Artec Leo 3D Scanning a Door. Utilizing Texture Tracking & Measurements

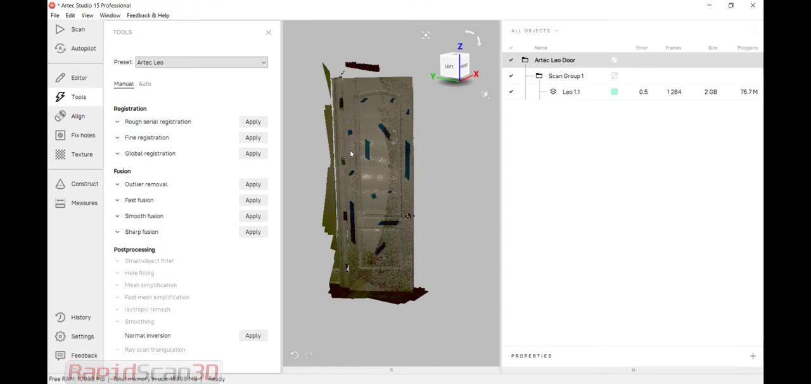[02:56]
You'll notice that this is fully rendered visually, so you can see the door.
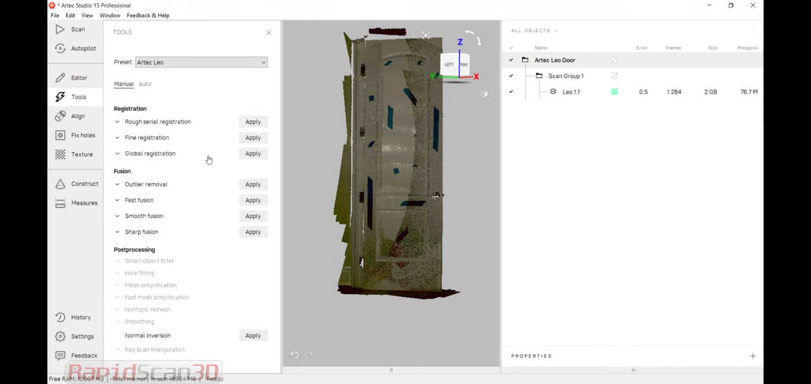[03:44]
So once this is done, the software is basically going to use the geometry and texture of the scan data to do a best fit. And then we're going to be able to create our mesh. So under here, we have Fusion. We have a few different fusions. I'm just going to go ahead and run our Fast Fusion for this purpose. What Fast Fusion does is basically connects the points into triangles or creating a mesh. Below that, we have Smooth Fusion. Smooth Fusion will create a mesh, and it will smooth out data. So anytime there might be some error in data or error in the actual part, it will smooth it out and look really well. Then we have Sharp Fusion. Sharp Fusion will create a mesh, but it will highlight everything that
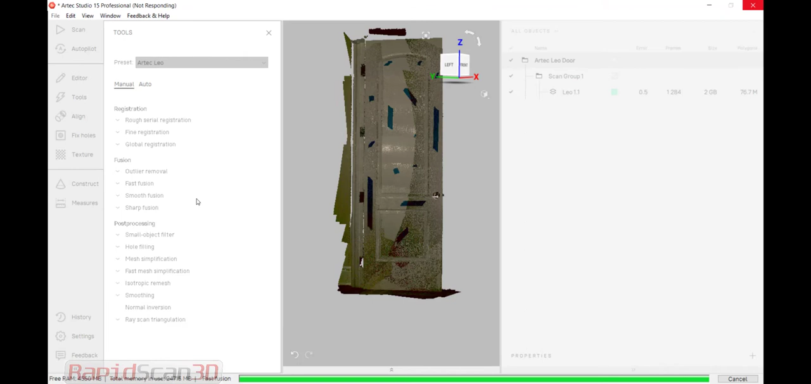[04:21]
has a lot of sharp edges and create a really heavy, sharp, detailed file. Both Smooth and Sharp Fusion have functionalities for hole filling. So you can fill by a certain radius. Or if you want to scan something, let's say, that didn't have any holes like a basketball, we can make a watertight mesh.
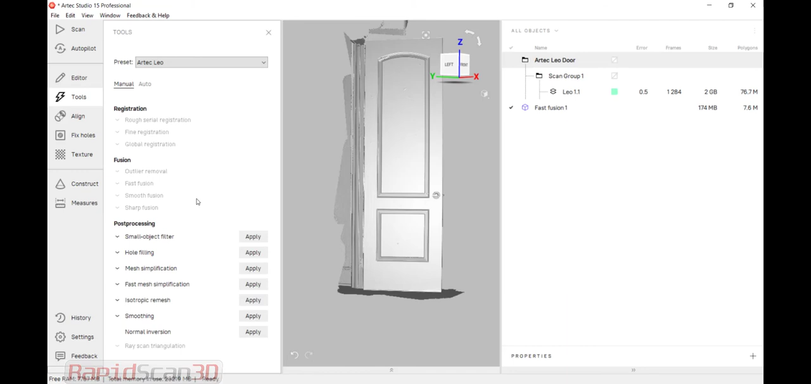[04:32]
All right. So we have our mesh here.
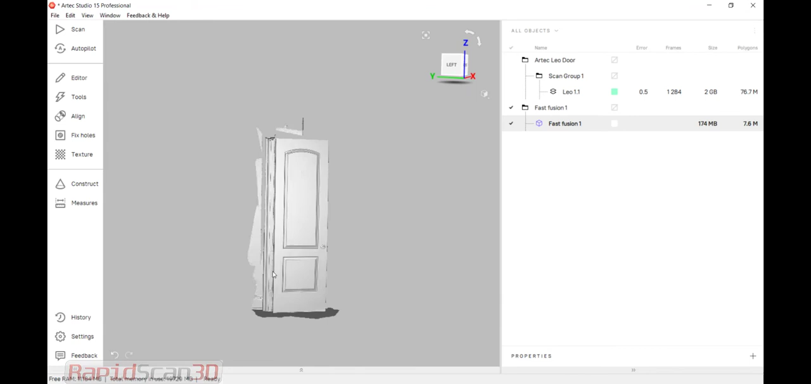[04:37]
So to take a couple measurements, what I'm going to do is I'm going to construct a couple planes.
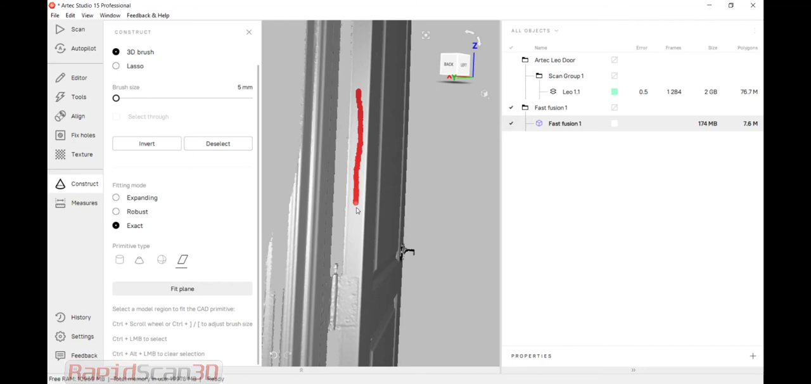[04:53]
So I'm going to fit a plane here. You can see the plane in green. Just flip to this side and do the same thing.
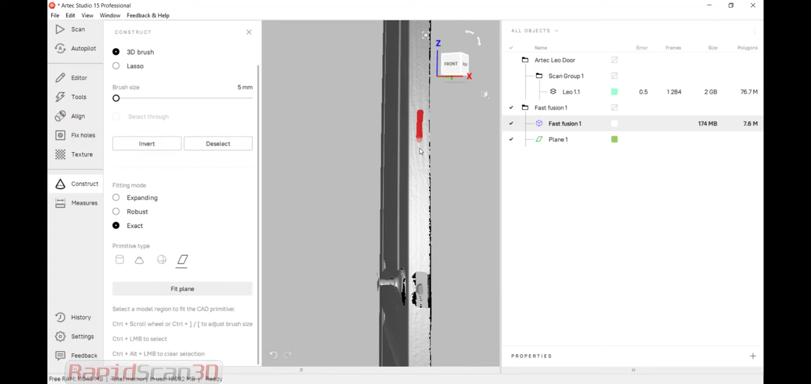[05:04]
Fit a plane. All right. So I have two planes here. Let me deselect the mesh.
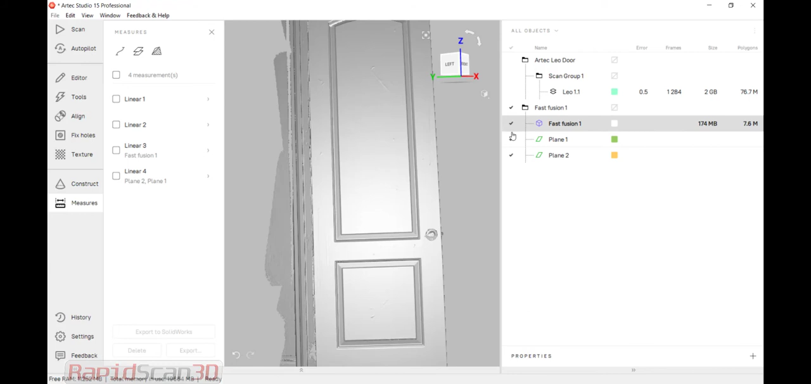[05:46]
And then another thing here we could do, for instance, if we wanted to, is we can create some more type of measurements.
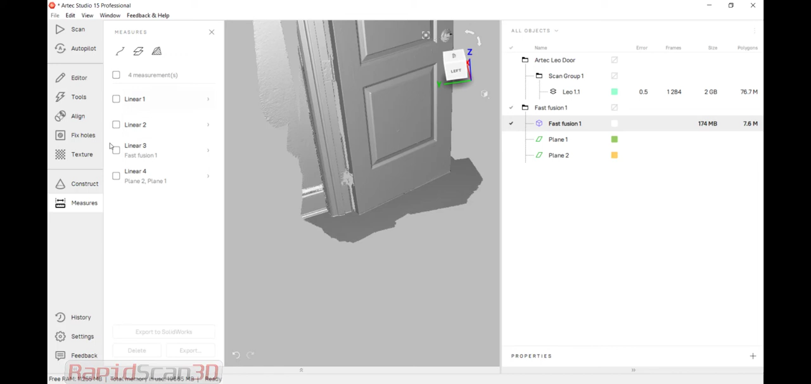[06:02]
And let's just say I wanted to know what the distance was between two areas.
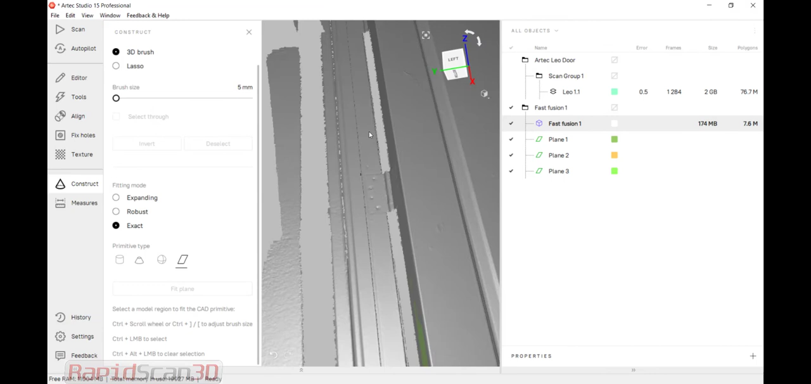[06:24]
And I'm going to do one at the top here as well. The plane. Right now I'm just using an exact sample.
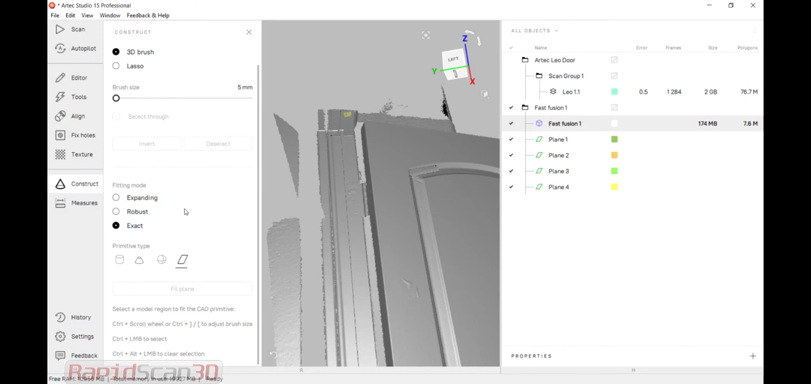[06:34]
I'm just sampling out. And let me take away these other ones.
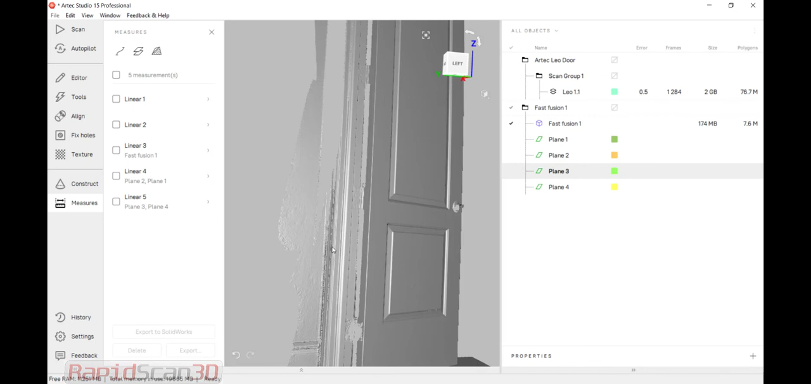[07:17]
Another question was distance between the bottom of the floor and a hinge. Which we can now do again. So basically I can click the wrong button.
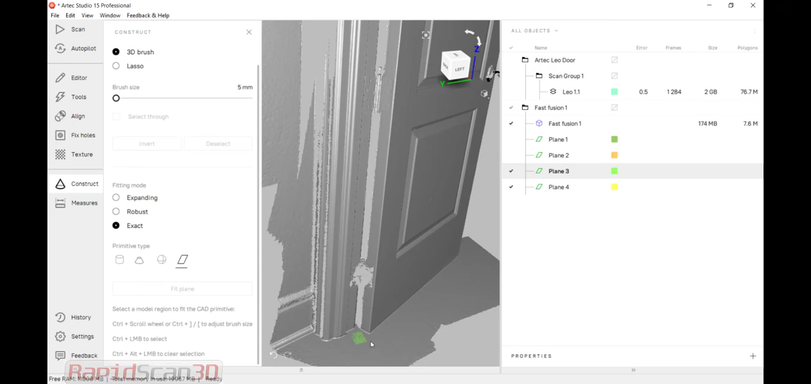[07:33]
Measurement from that bottom section.
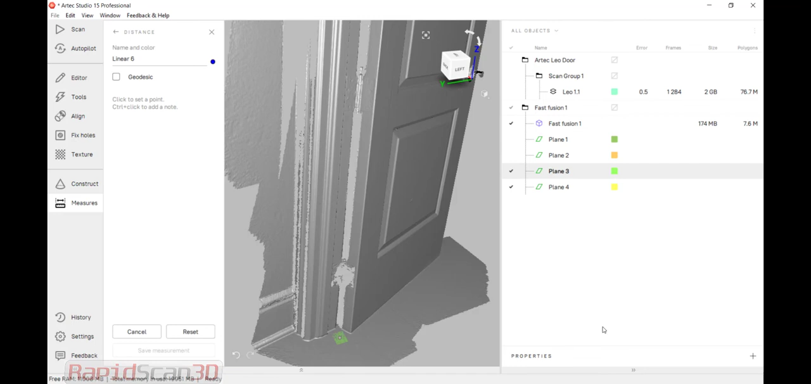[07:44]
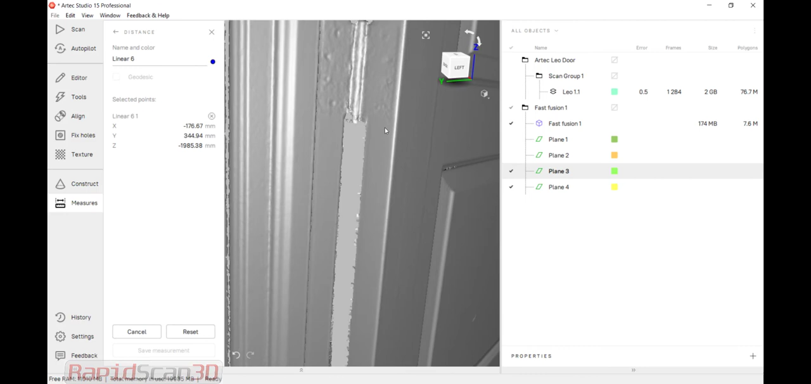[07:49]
And if I want to know that distance to that point.
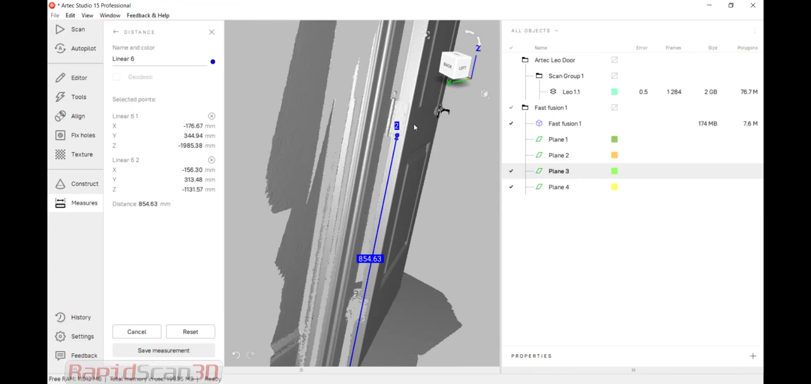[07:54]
So now we can actually create even more measurements. Say from the bottom of the door or the floor to a point.
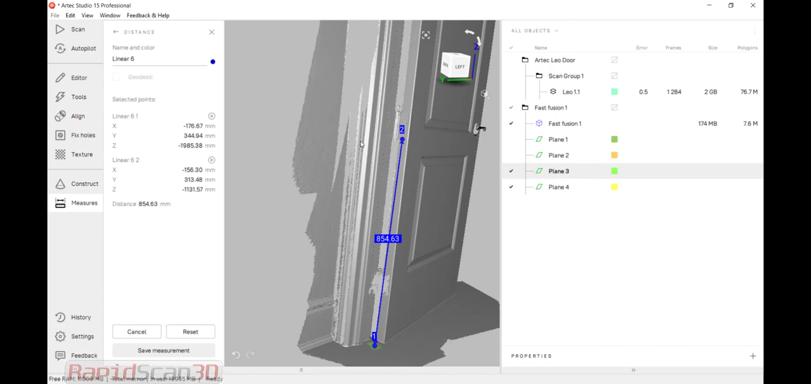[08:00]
So there's a lot of different measurements that we can capture.
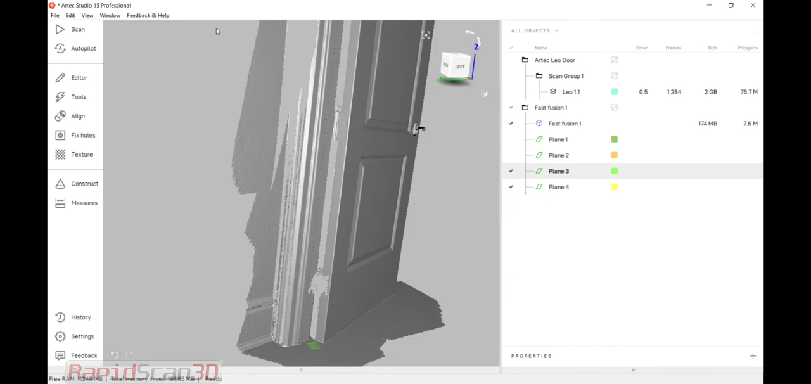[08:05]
And all our measurements are saved here.